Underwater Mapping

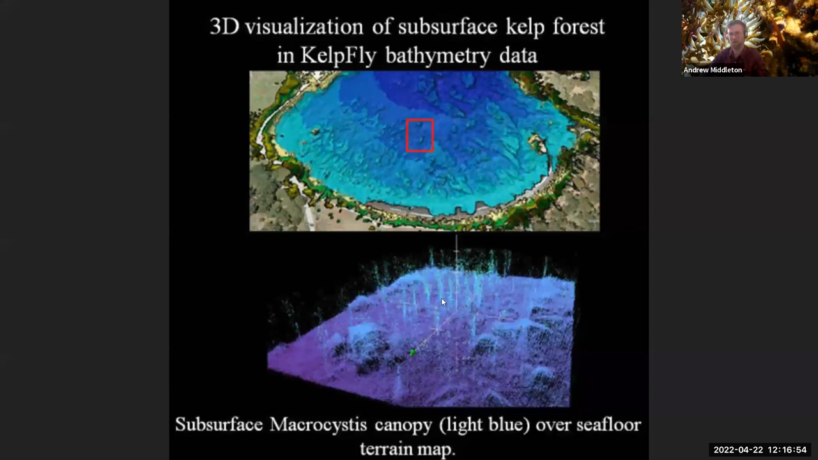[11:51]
So on this blower image here, we can see that the macrocystis, the kelp species that we're interested in here, actually shows up. And we can sort of get this ghostly image of this underwater forest. And this is a map made by the Bay Area Underwater Explorers.
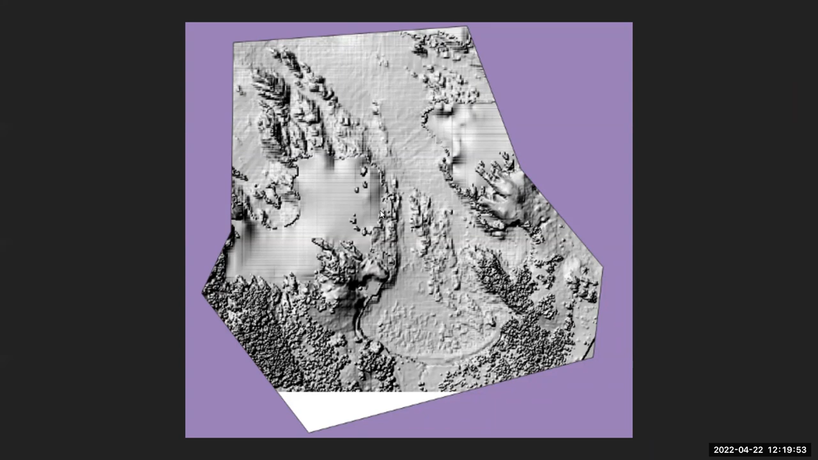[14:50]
This is collected from the U.S. Geologic Survey. And then you can sort of recognize this is the sonar data that was done by CSU Monterey Bay. And these kind of smooth areas are places where we just don't have data. So I kind of – I added sort of a patch to it to make kind of a smooth transition between these two data sets where we don't have collected real data of. So this is – this is not particularly pretty. It's also not particularly useful, but it's certainly better than having like holes in the map.
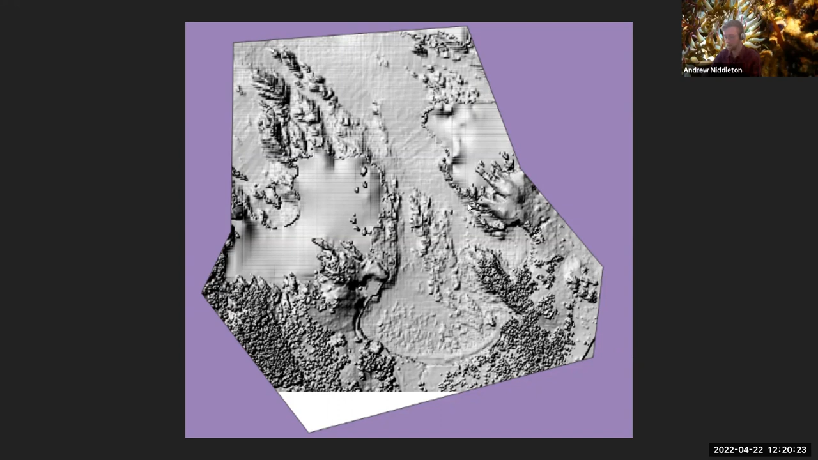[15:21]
We also have really great satellite imagery. This is just from Google Maps. Also Bing, we have satellites passing overhead all the time.
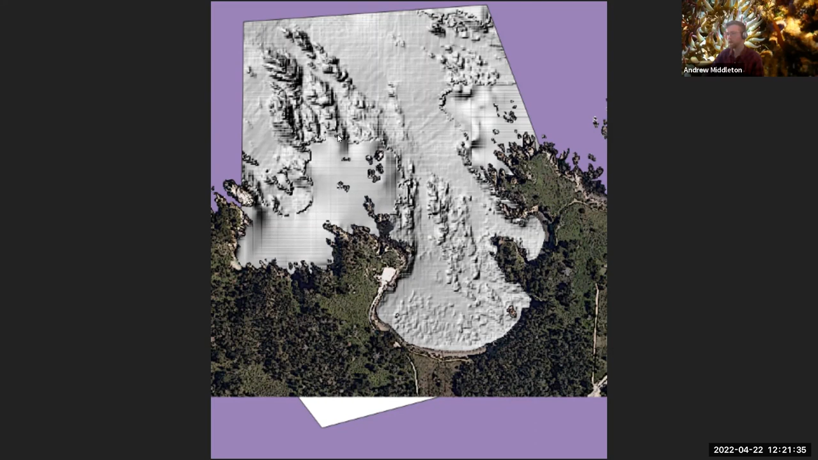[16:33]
not a great place to bring your boat very close by. You can also see that there's some of these weird little ridges here. It's not quite a smooth transition. Where these different data sets are meeting, they're forming seams. Like if you're sewing together clothing, I've got really ugly seams.
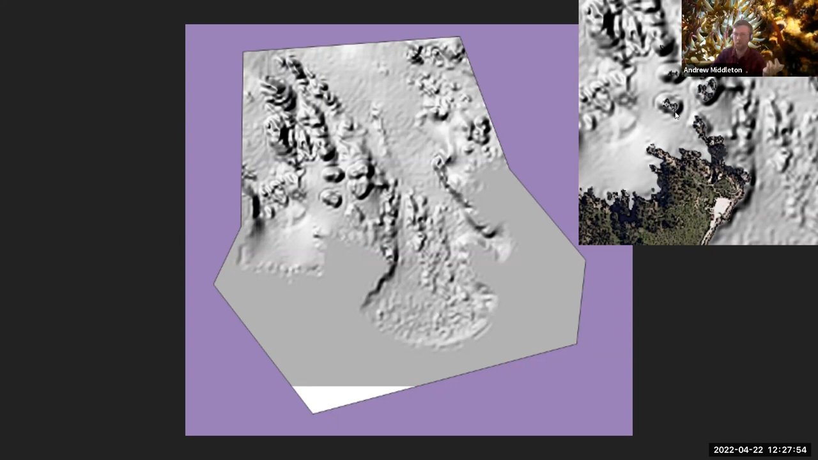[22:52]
I know that this is probably closer to reality than what otherwise would be represented here and probably a bit more useful.
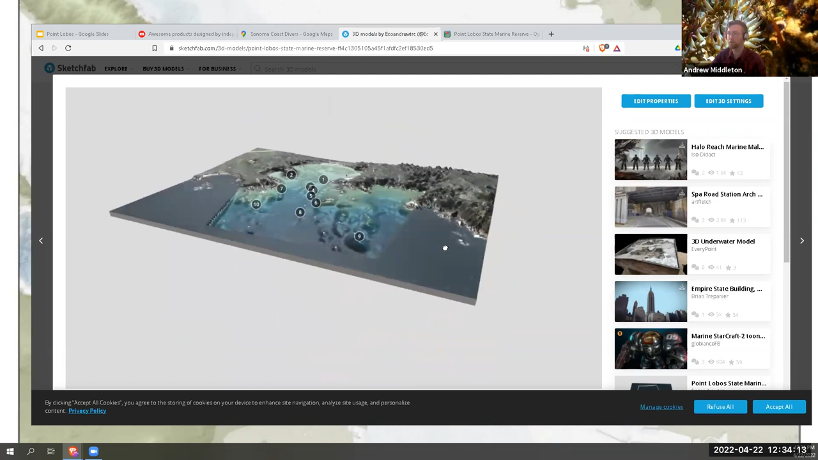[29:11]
which is available at Sketchfab and you can see the full transition from land to ocean. Um, this is a, um, uh, uh, uh, a, a true to scale elevation, uh, uh, uh, uh, change.